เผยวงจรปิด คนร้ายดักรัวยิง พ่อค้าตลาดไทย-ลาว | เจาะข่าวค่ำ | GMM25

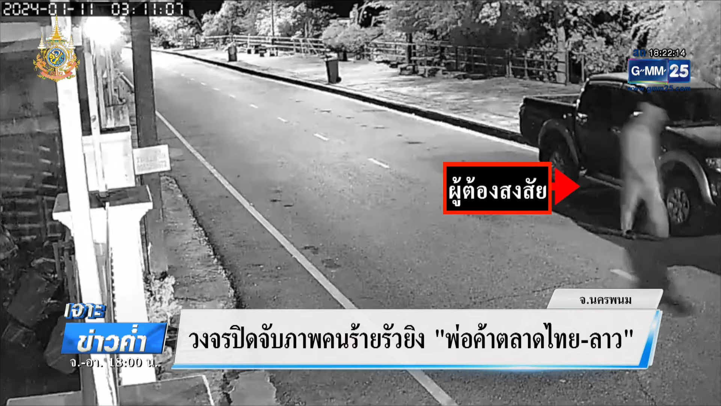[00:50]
ถอยออกไป นี่จังหวันคือกลับลดแล้วก็ถอยออกไปมือยิงยังอยู่ตรงนี้นะคะ เพื่อที่จะดักรอคนเจ็บ